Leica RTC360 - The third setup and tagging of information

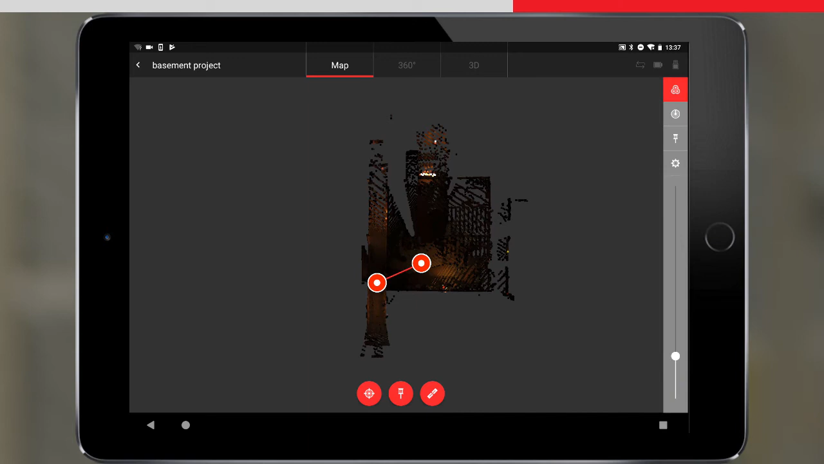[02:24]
If we tap on bundle, we can see the details of our bundle, hide it, rename it, and delete the bundle, which means deleting all links, rather than deleting the data itself.
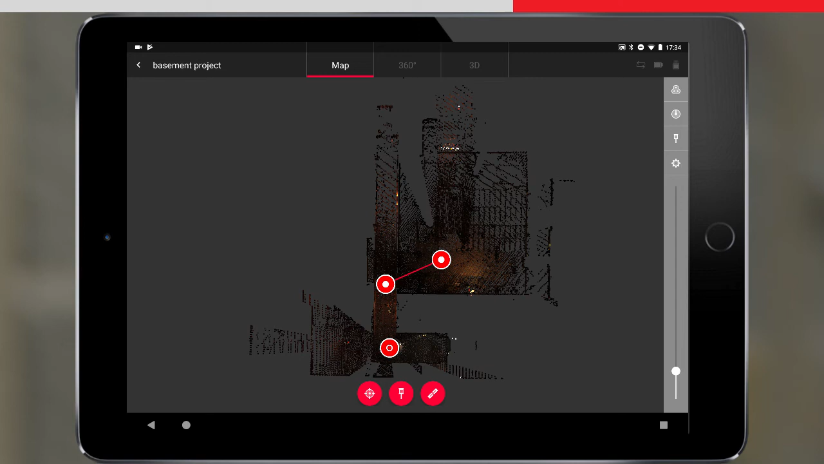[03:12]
We will not link the third setup just yet, as we will do this later, to show how to manually align setups. Now we will switch off the viz, and move the scanner to the next location, which means that the scanner will not know the position of the next setup.